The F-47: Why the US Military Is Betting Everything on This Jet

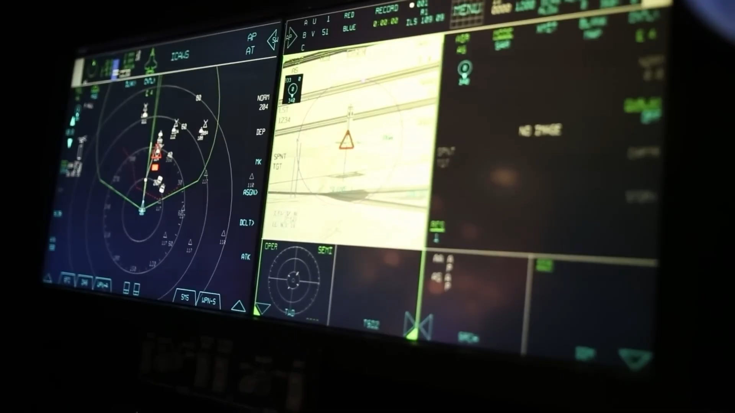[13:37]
one ready to jam, another set to hit ground threats. Over open water, the cockpit screens light up, signals, data links, a ship's radar flicking on.